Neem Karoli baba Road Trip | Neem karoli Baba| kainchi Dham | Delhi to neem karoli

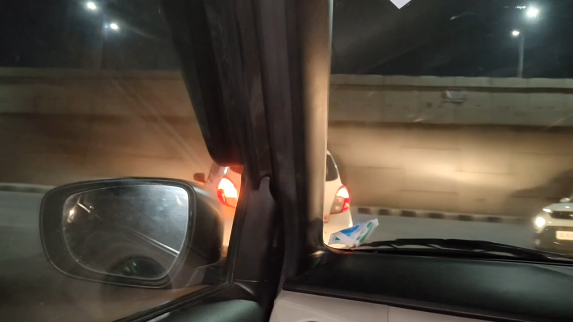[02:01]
बहुत लेट हो गया है, आई गेस कितना टाइम हो गया? टाइम हो गया है 10:39 हो रहा है, लगता है रात कट जाएगी रास्ते में जाते जाते।
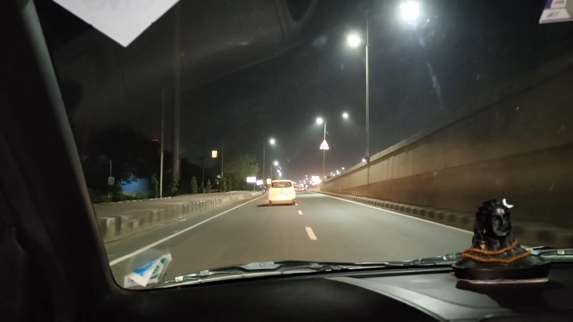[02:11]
अभी तो पहुंचे गाजियाबाद ही पहुंचे अभी तो, है ना? गाजियाबाद से निकले लाल कुआ। लाल कुआ